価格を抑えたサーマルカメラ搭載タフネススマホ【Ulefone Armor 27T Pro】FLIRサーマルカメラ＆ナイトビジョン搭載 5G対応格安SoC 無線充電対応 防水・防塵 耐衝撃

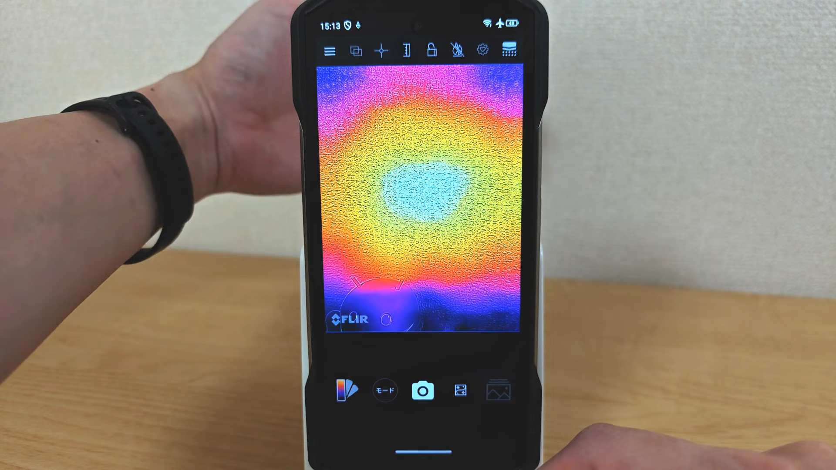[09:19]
になりますねはいこんな感じで利用することができますこれは完全に別アプリという
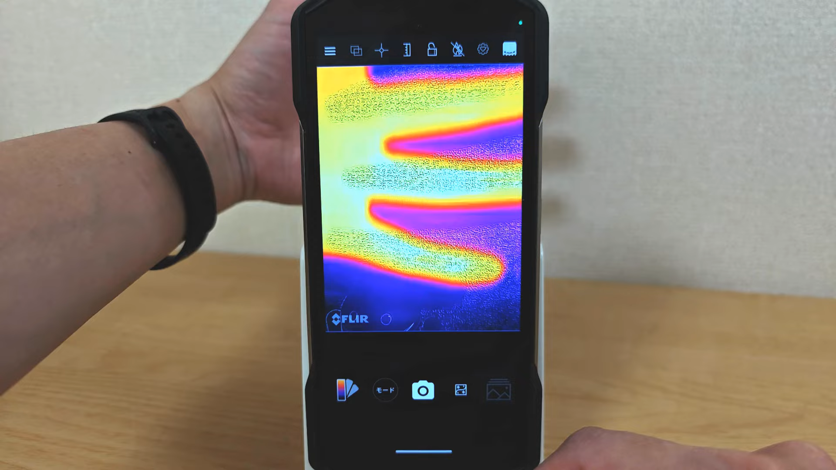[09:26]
感じですそれではこれはね普通のカメラで撮った写真ですねもう普通に綺麗ですね条
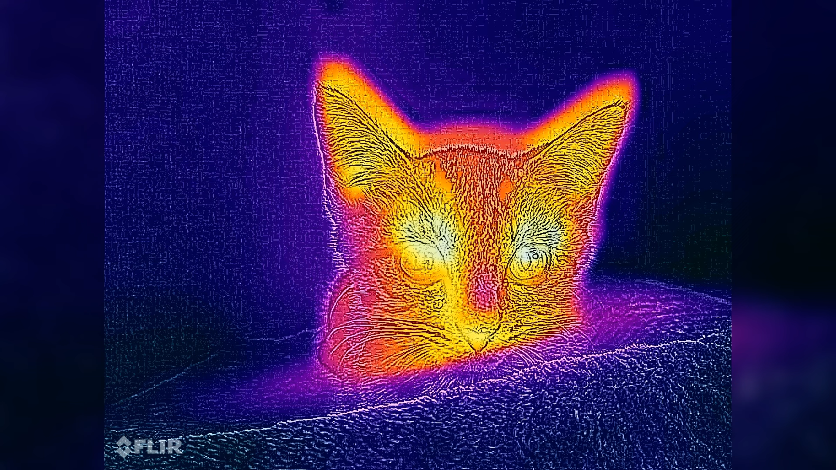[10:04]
いと思うんですが一応写真の撮影も可能になっています一応ね猫の鼻の頭が少しね冷たくなっているのが分かりますねこちらも猫のねサーマルカメラの動画です分かりますかね動いているのがでも鼻の頭がやっぱり冷えてますねそれ以外はやっぱりねあったかいんですけどやっぱり猫の鼻は冷たいんですね
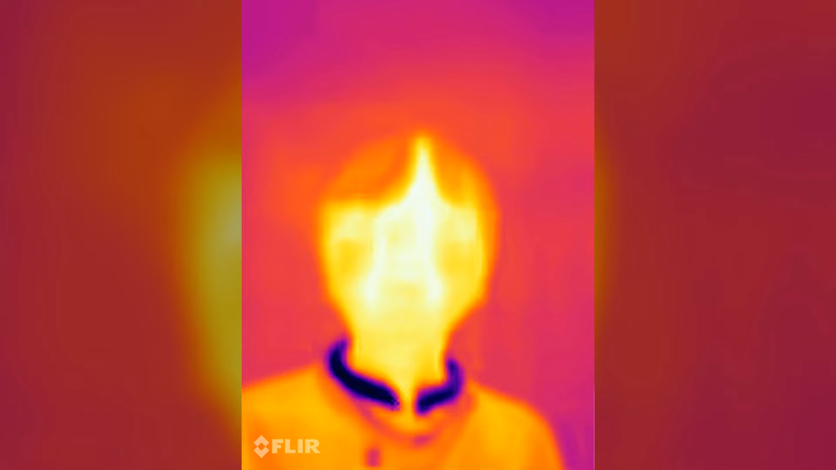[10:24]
これはですねネッククーラーですね最近流行っているネッククーラーをつけていますやっぱりかなり冷えてますね
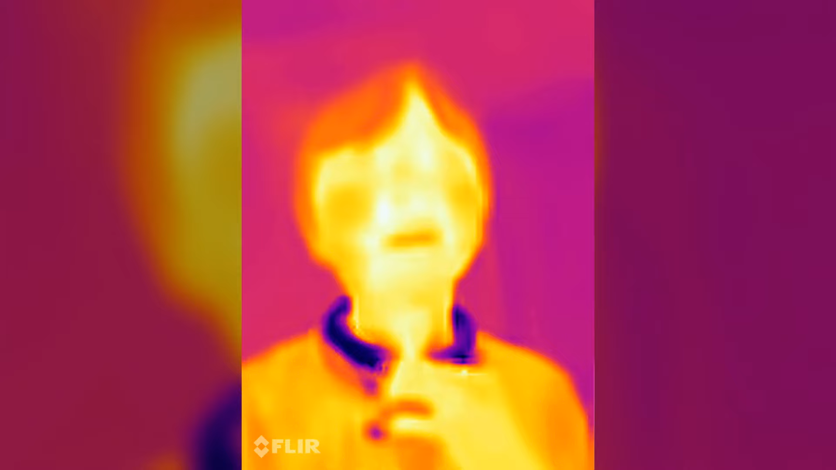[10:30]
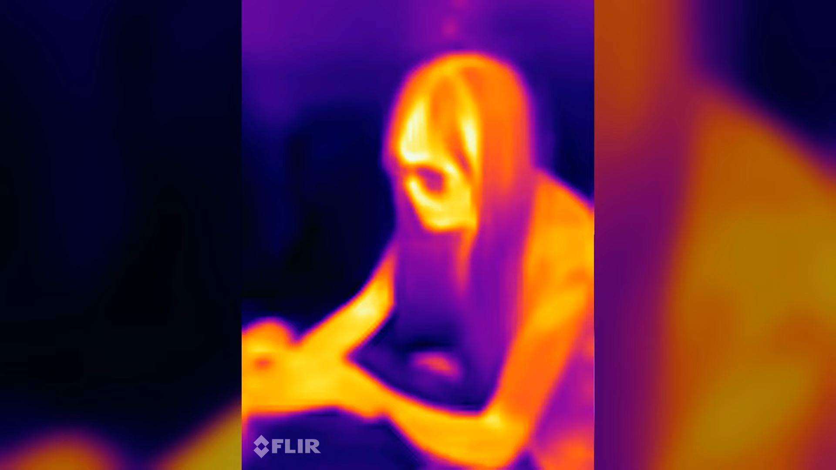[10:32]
これは一応写しましたメガネはやっぱり冷たいんですね
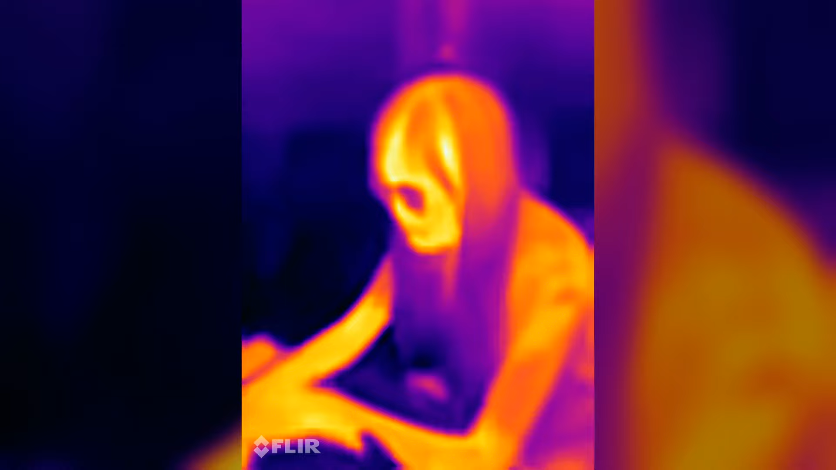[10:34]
これも猫なんですけれどもこういう形でですね温度を表示することができますだから場所をしてね温度を測ることができます